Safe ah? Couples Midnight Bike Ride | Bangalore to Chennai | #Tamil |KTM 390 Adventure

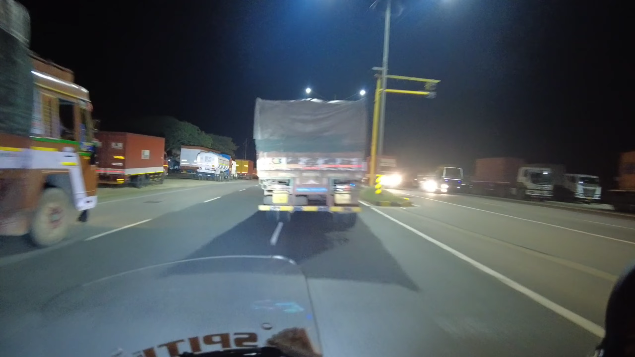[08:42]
பார்த்தீங்கன்னா நம்ம இப்போது ஆம்பூரை க்ராஸ் பண்ணிட்டுருக்கோம் காய்ஸ்.
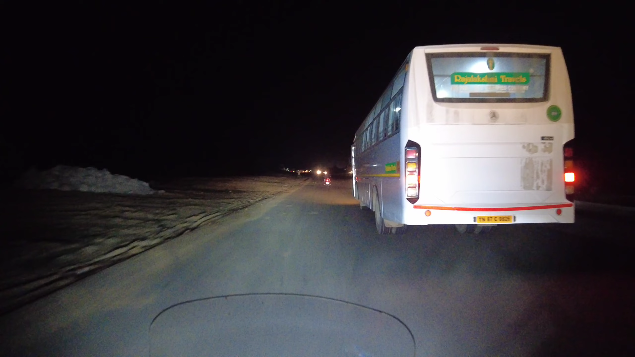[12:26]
இப்போ கொஞ்சம் லைட்டாக இரிட்டேட்டிங்காக இருக்குது. முன்னாடி ரோடு சூப்பராக இருந்தது, ஸ்மூத்தாக ஓட்டு வந்தோம்.
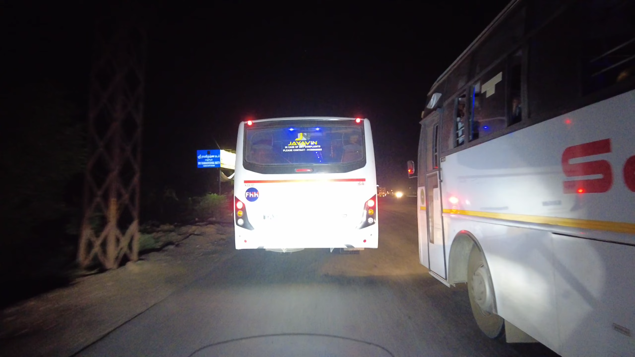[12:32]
ஆனால் இப்போது எதிர்க்க வண்டி வருது, லைட் அடிக்குது, அண்ட் அங்கங்கே பள்ளம் இருக்கா, ரோடு ஒன்றும் சரியாக தெரியல. பார்ப்போம் இது எவ்வளோ தூரம் இந்த பிரச்சனை வருது. ஆனால் ஒரு நல்ல விஷயம் என்னென்னா, மணி 4:30 விடிய போகுது,
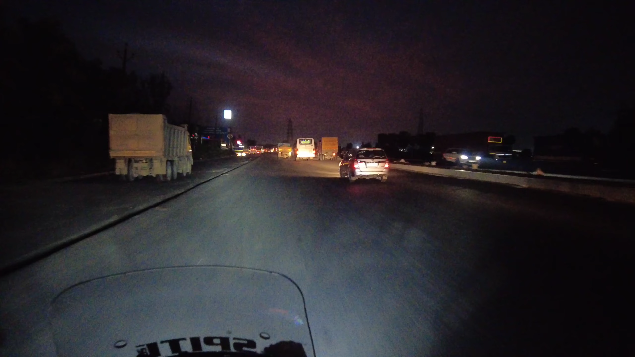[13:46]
ஆனால் ஓட்ட ஓட்டுறாங்களா இவங்க? ஃபுல் ரோடை பிளாக் பண்ணி வச்சுருக்காங்க.
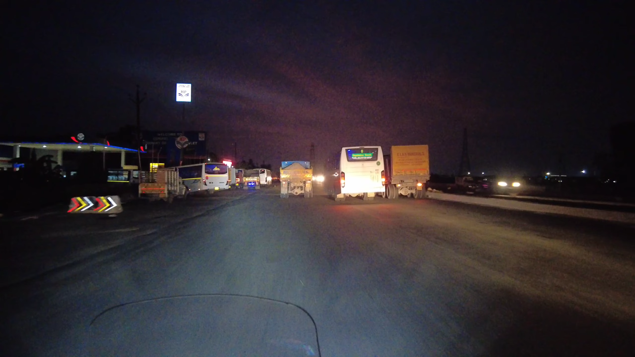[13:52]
லைட்டாக விடியுதுன்னு நினைக்கிறேன். இப்போ தான் ஸ்கை கலர் பார்த்திங்கன்னா அப்படியே லைட்டாக ரெட்டாக மாறுது.